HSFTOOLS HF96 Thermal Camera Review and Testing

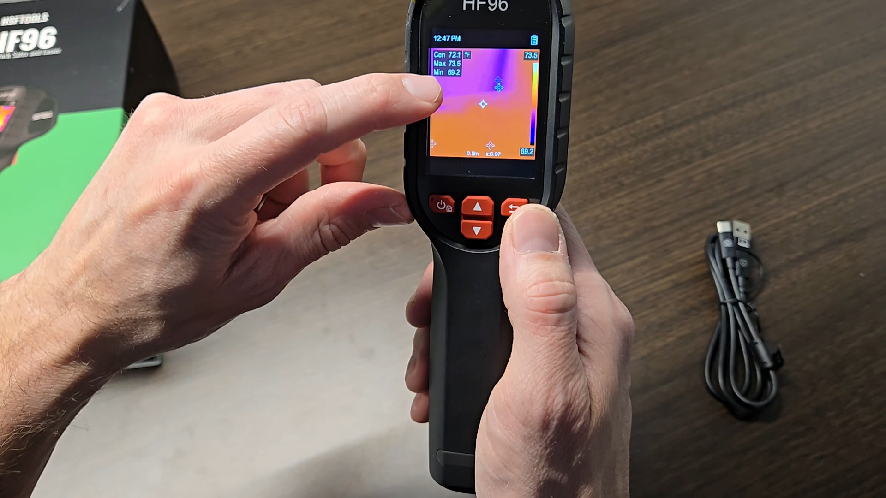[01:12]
So in the center of this screen there's a little crosshair and that is the center and then the max is going to be the red icon and then the minimum is going to be this blue icon. So basically whatever you're pointing at it will determine what is the coldest and hottest and what is the center temperature and it will kind of jump around based on the actual live data that it's picking up. So if you want to go into the settings simply push this button here.
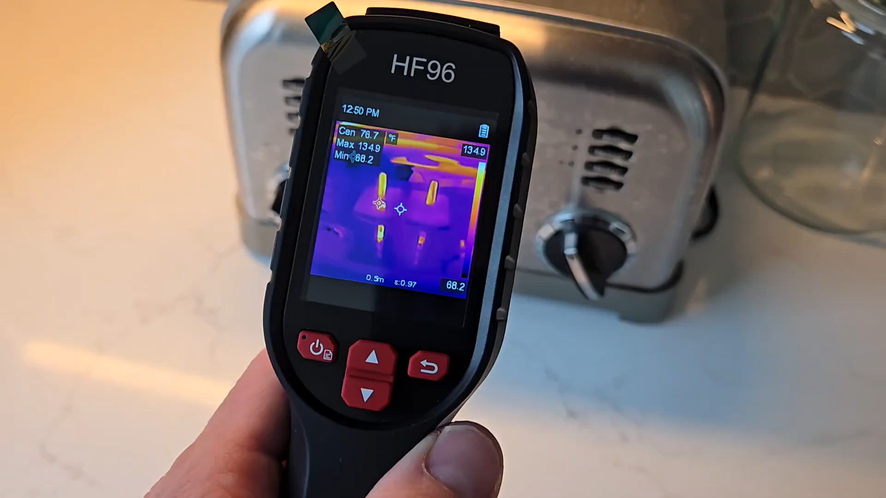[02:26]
So let's test it out on this toaster oven here.
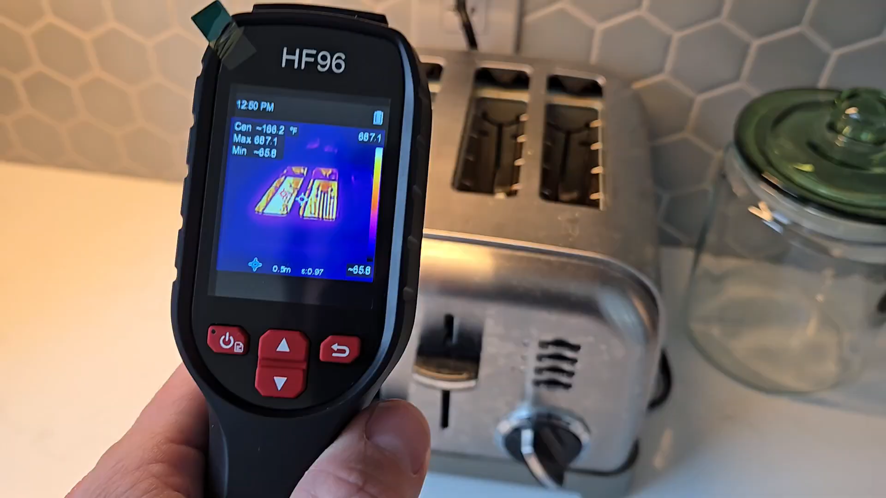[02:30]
I will push it on and then you can see right in the center it's reading just over 750 degrees
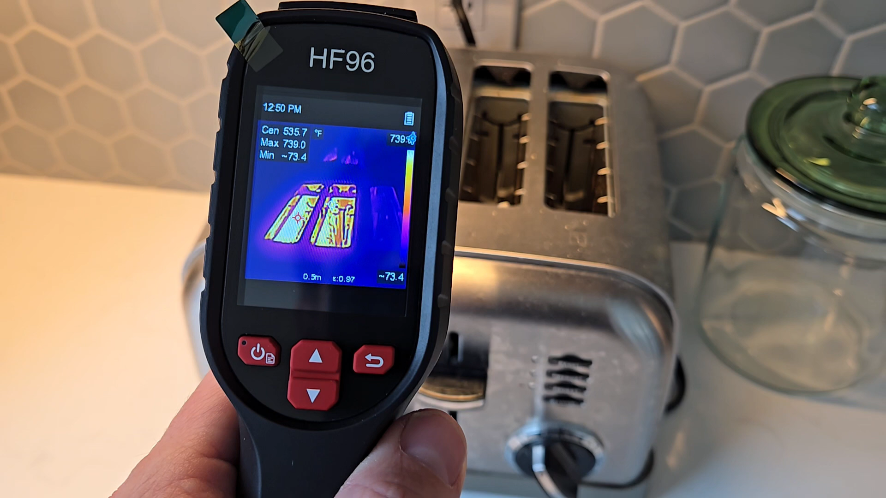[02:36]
and on the countertop here it's 67 degrees.
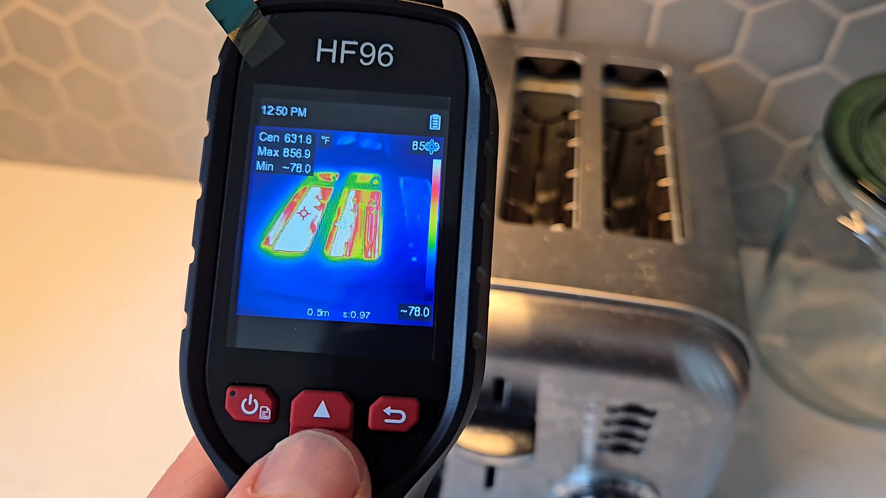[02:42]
On screen: max 856.9°F, min -78.0°F
So you can actually change the palette on the fly just by pushing the up and down arrows when you have it pointed at whatever you'd like to snap a picture of.
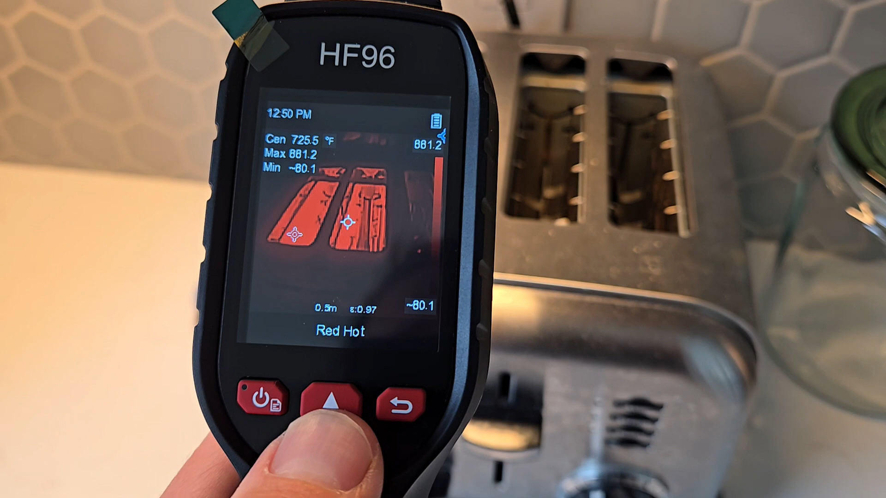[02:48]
So we'll go here and I'll push the trigger. Capture succeeded.
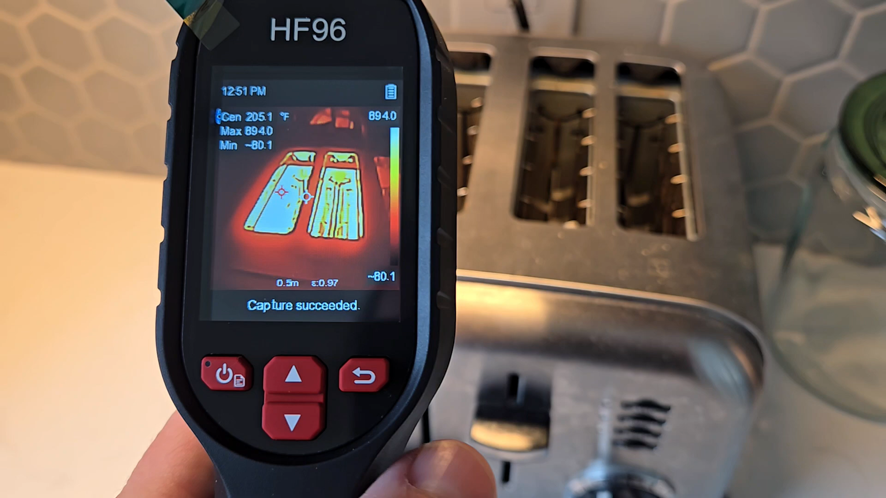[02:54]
We'll do another one here. It's just over 900 degrees Fahrenheit.
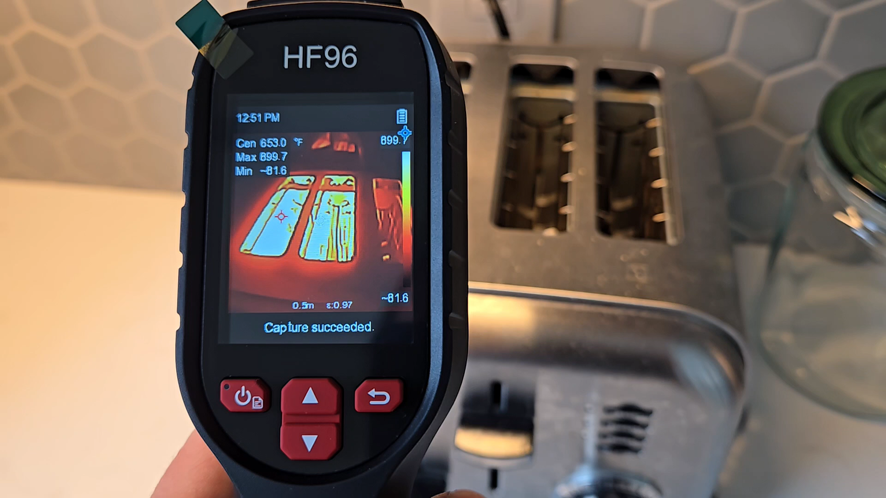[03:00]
There you go. Another capture.
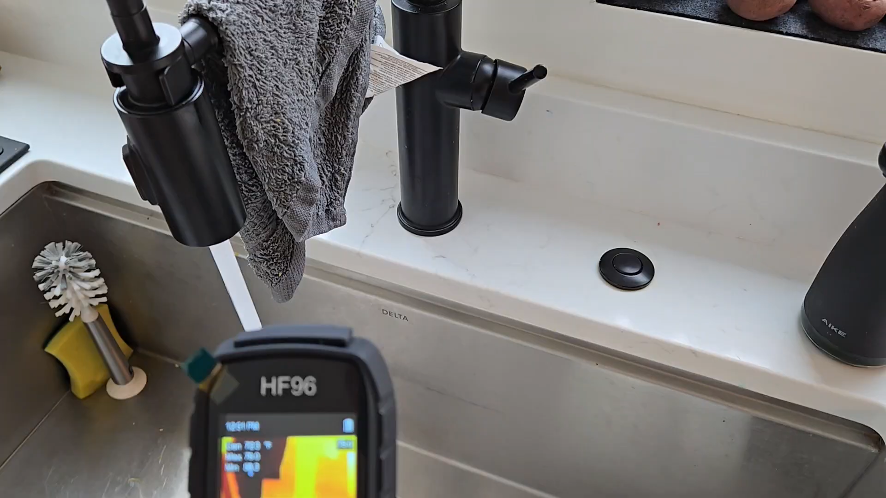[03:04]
Now I'll do my kitchen faucet here. You can see the center is about 60 degrees or so.
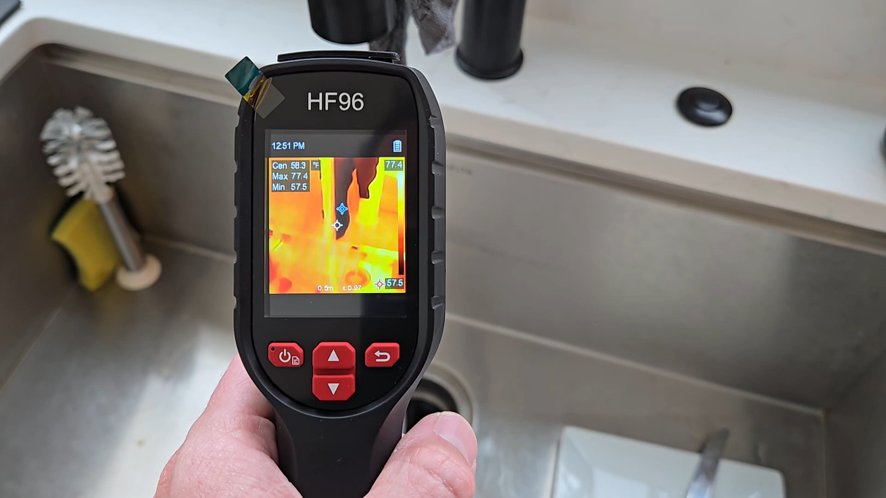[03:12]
We'll do a click and it will capture.
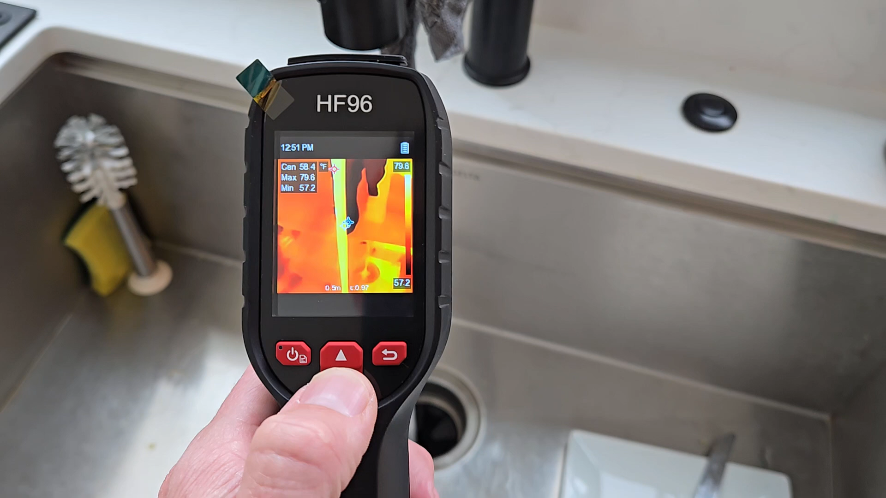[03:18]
And like I said you can change the colors on the fly.
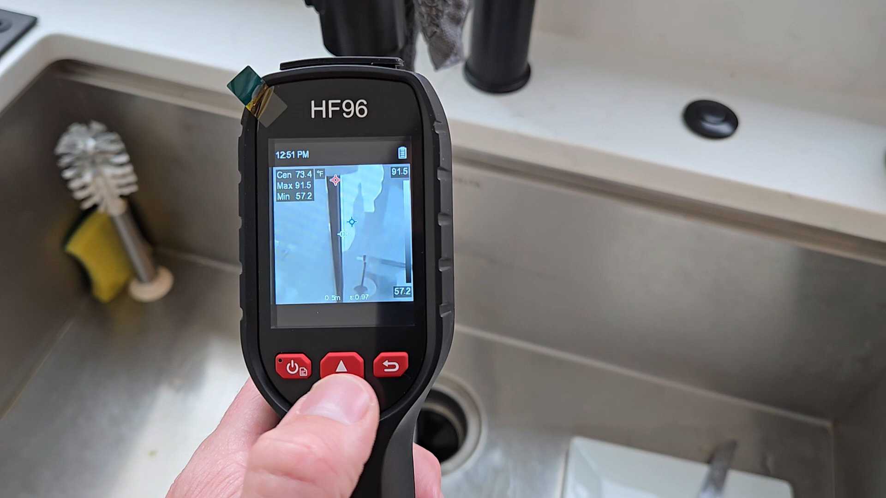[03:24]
On screen: spot 73.4°F
Very easy to do. Take a few more snaps.
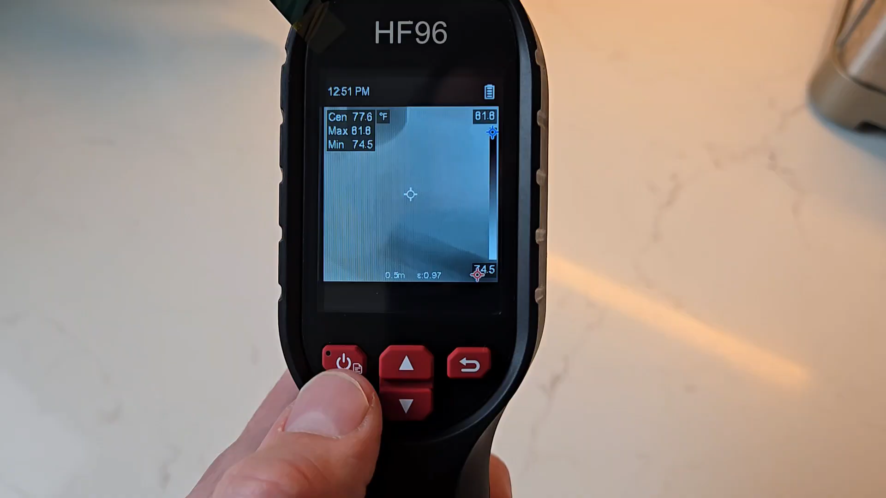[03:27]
So now let's go into the albums.
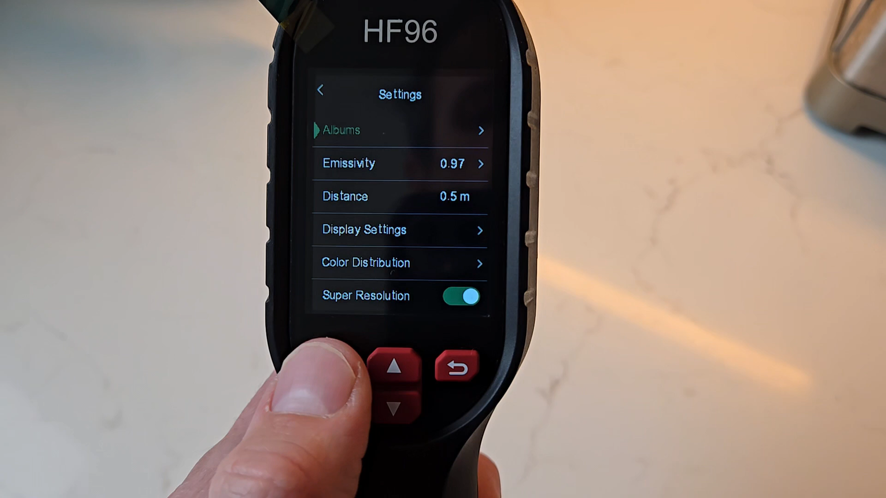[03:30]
I'll hit the power button here and then there's albums. We'll hit the power button again and you can see the folder and all of the different images that it took.
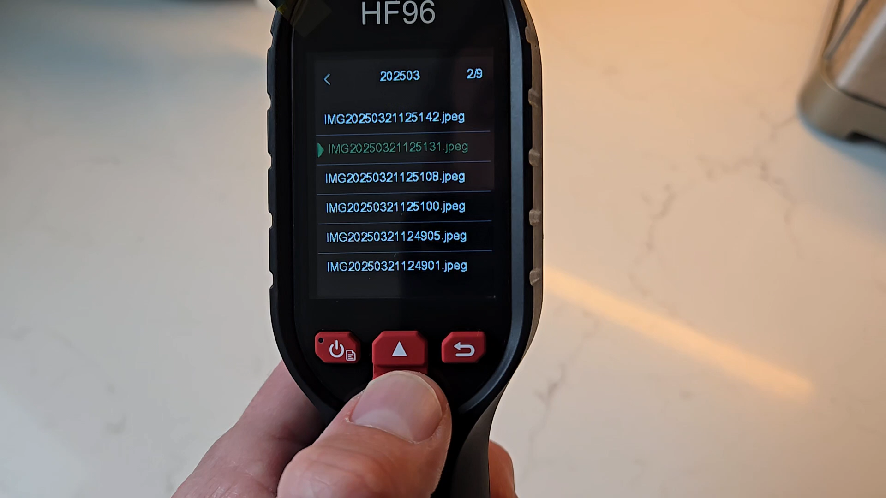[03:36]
We'll just select one of these here and there you go.
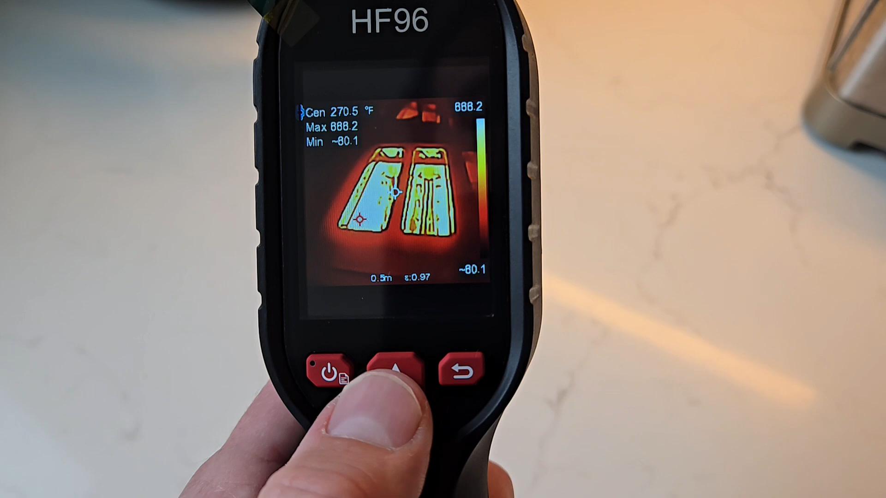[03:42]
There's the toaster. It has all the statistics on there of the temperature that it captured.
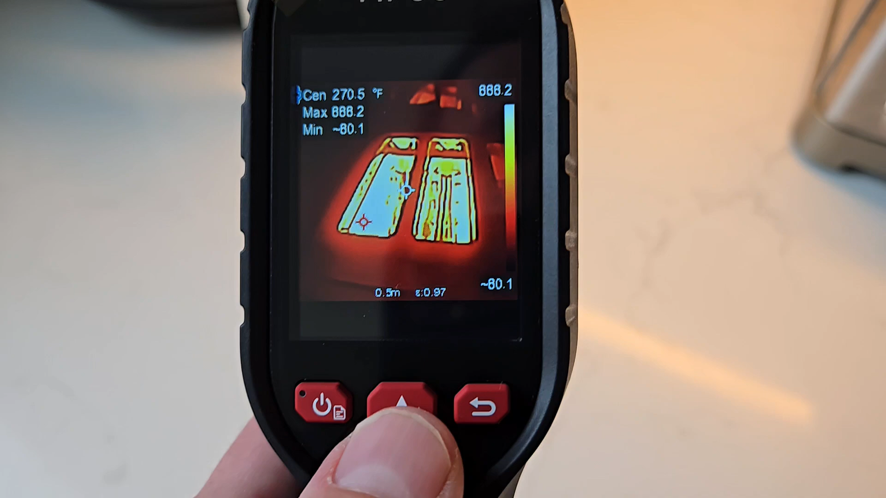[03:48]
This thing is very accurate and it has a very amazing build quality.